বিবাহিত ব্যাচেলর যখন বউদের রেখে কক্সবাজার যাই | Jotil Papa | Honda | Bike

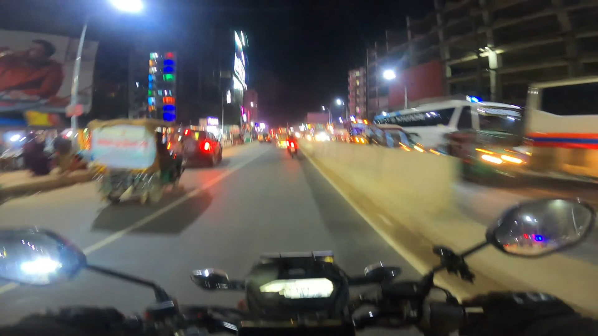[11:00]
ফাইনালি আমরা ডলফিন মোড় পেয়ে গেছি, মিন্স কক্সবাজার এসে গেছি। এখন হোটেল খুঁজব, হোটেলে উঠব,